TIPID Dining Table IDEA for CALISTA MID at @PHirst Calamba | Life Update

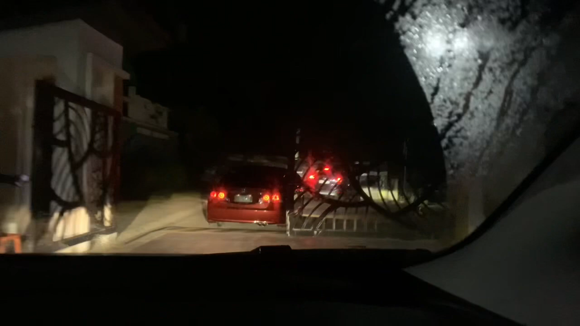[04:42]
And then, at around 2.30 ng madaling araw, nakalabas na kami ng first park home.